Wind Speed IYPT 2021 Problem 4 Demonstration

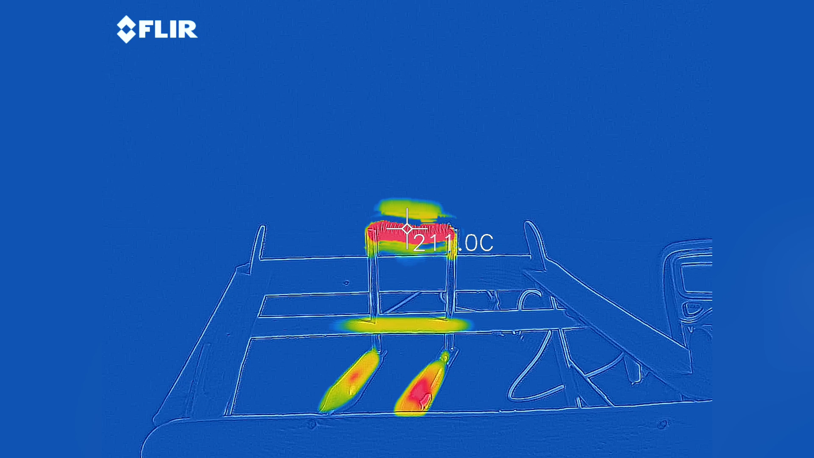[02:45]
As I increase the supply voltage, the current will increase.
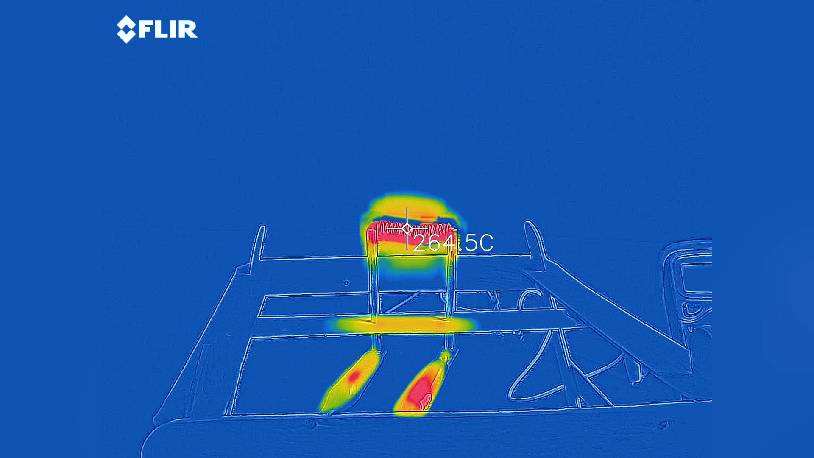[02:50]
On screen: spot 264.5°C
This means that more power is drawn by the coil. The temperature of the coil will also increase, and as the temperature increases, the rate at which heat leaves this coil also increases. The system will reach a steady state, and the temperature of the coil will stabilize. This is perfectly illustrated by this infrared video of the coil.
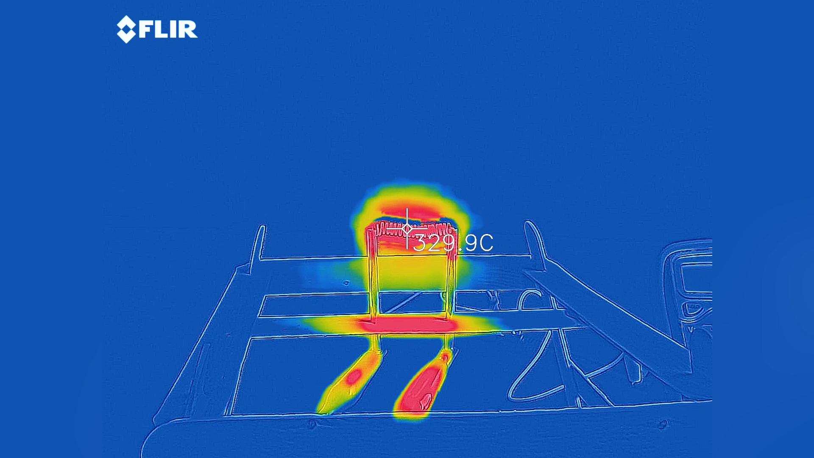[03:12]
On screen: spot 329.9°C
Let's see how the resistance of the coil changes with respect to the power drawn. You might expect the two to be unrelated, but we see this really interesting curve in the data.
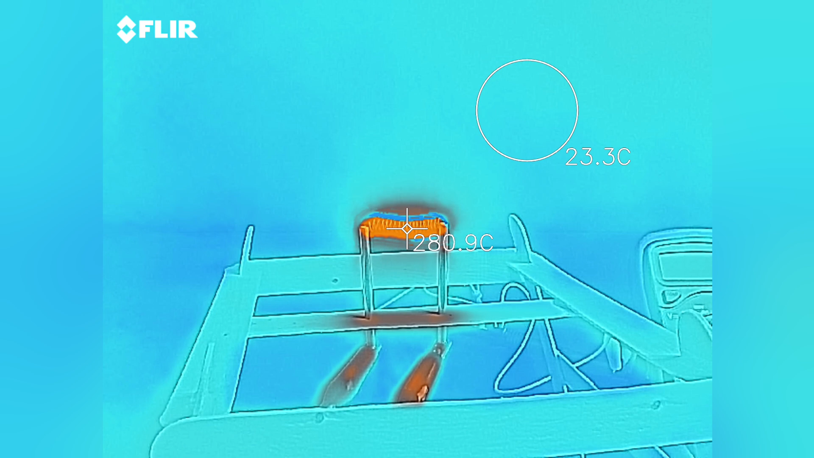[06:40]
On screen: spot 280.9°C
Let's take a step back. What all of these derivations tell us is that theoretically, we can measure the temperature of the coil by just measuring its resistance and power drawn.
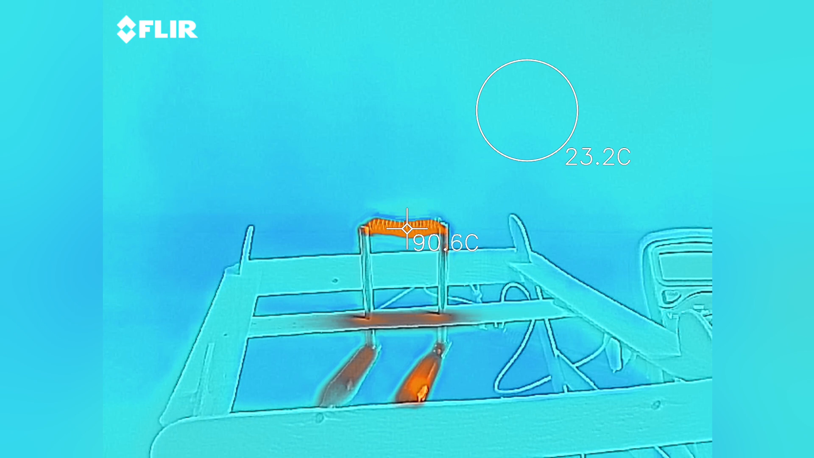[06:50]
On screen: spot 90.6°C
Let's build on this idea a little further. Here, I heat up the coil and let it cool naturally. I can plot the temperature versus time, and it looks like this.